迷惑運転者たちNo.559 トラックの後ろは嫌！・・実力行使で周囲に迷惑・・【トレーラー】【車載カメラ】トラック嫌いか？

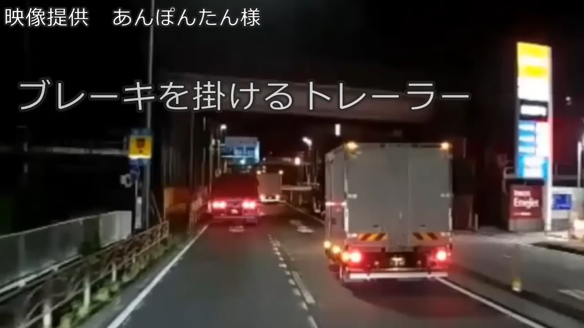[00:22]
いやー今の2頭はちょっと危ねえな。